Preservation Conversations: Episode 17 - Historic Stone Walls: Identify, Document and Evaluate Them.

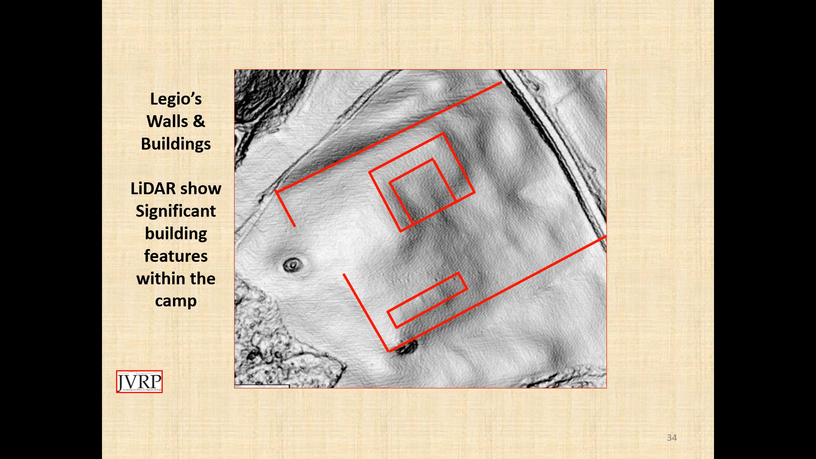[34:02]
and a lot of support personnel that lived outside of the camp. In fact, where the legions set up camp, towns often formed. But if you dig below the surface, you see this, and this you are looking at is the roadway in the left-hand corner of the camp.
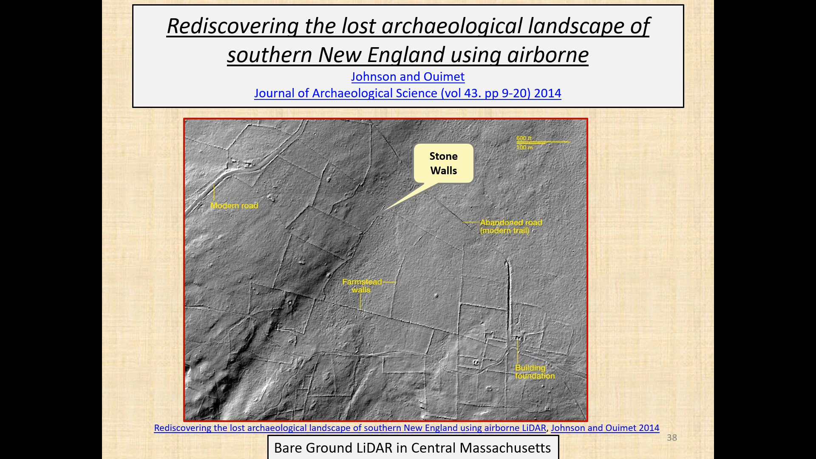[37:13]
called Rediscovering the Archaeological Landscape of Southern New England using airborne LIDAR. And this is an example of what's called bare-ground LIDAR. All the vegetation has been stripped away, and you can see the boundaries of the fields. They just jump right off the landscape. I'm going to show you one out in western Massachusetts.
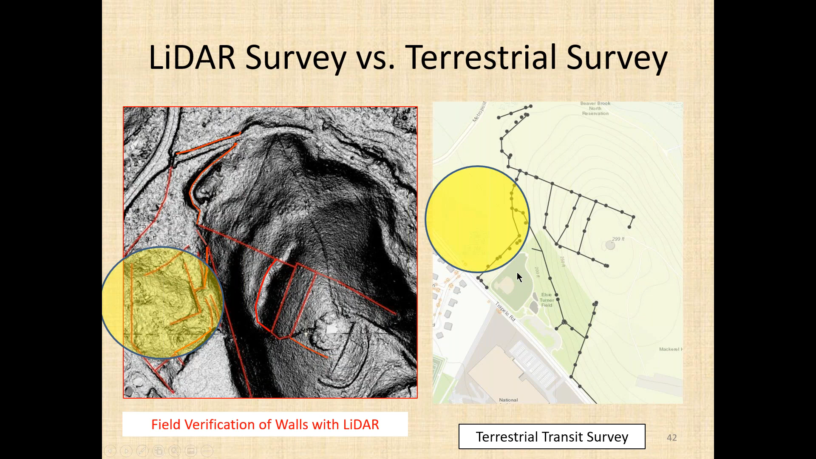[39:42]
Interestingly enough, when you walk through this area in season, not all of this is visible. And I was particularly caught by the walls that I was able to see with the LIDAR over here on the left.